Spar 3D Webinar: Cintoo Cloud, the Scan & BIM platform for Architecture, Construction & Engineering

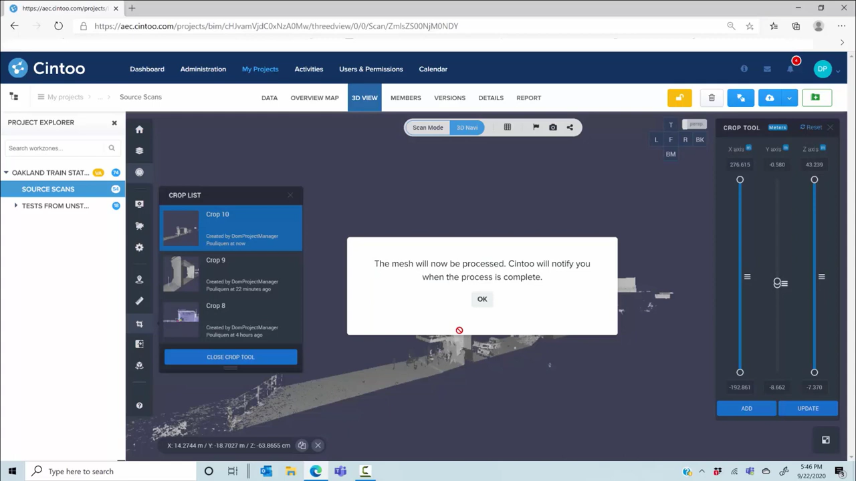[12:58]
will then be able to download from your data tab to use it for modeling or clash detection in your desktop apps. Another good example of what you can do with this platform is this project,
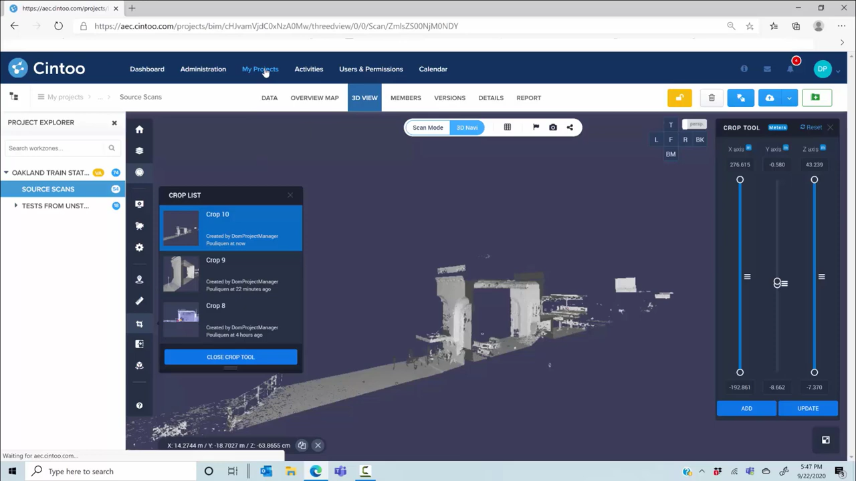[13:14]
which is a courtesy of our friends at TruePoint Laser Scanning in Toledo, Ohio.
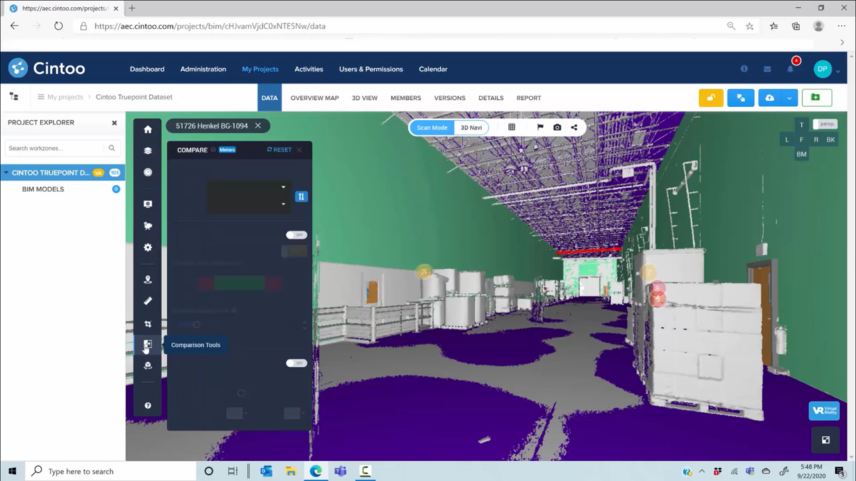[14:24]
What you want to do next at this stage is use the comparison tool to select and compare the scans to the BIM model. Then I have the visual div tool that creates a heat map based on the differences between your eyes built and your design.
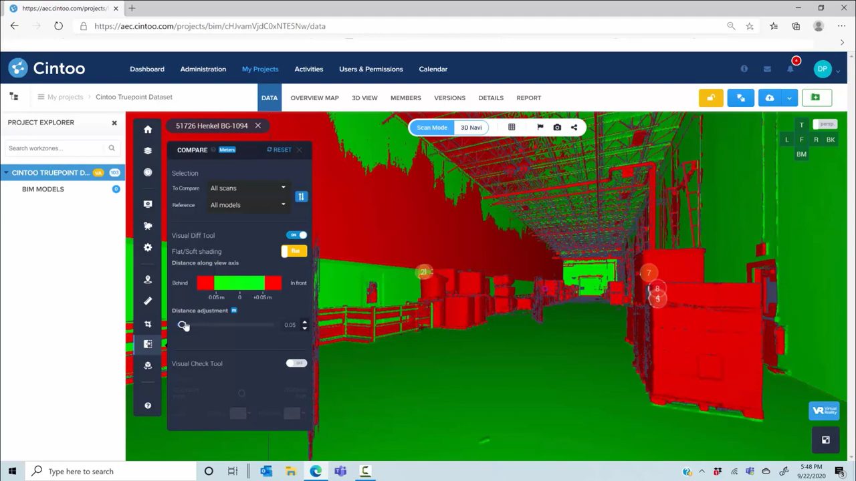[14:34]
So everything in red here is data coming from the laser scans that is not in the BIM model. The goal is to visually detect issues. For example, you will see here that there is a door that is completely red.
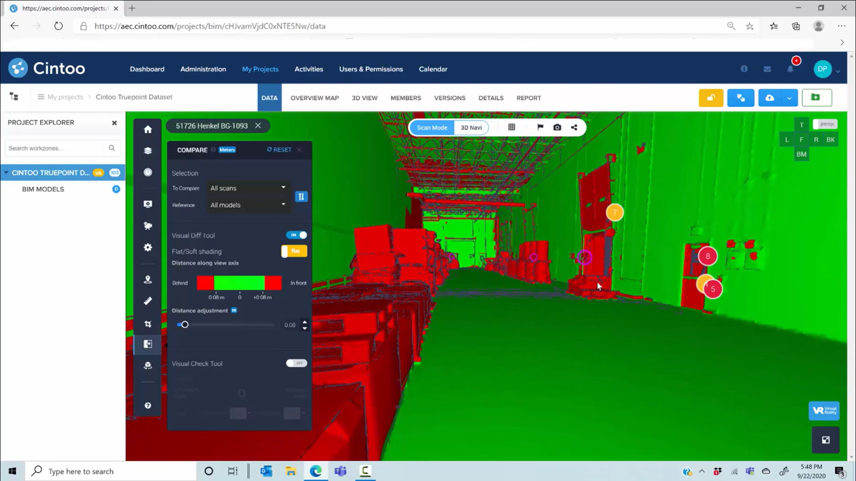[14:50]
So it's probably missing in the BIM model.